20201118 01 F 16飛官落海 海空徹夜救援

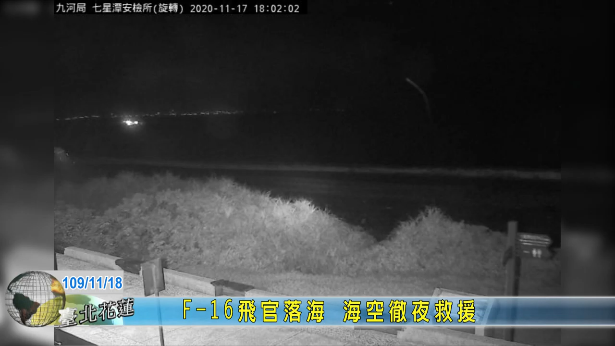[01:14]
外界更传出拍到F-16坠落的影像但国军不愿证实这次搜救任务由国防部主导根